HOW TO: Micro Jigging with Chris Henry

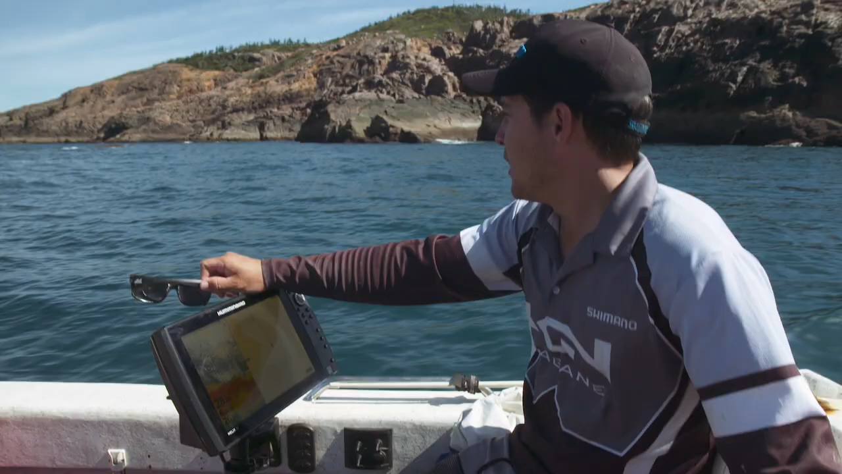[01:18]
Now when we rock up to an area like this, it's always crucial to spend a bit of time sounding around and making sure you're looking for the fish on your sounder,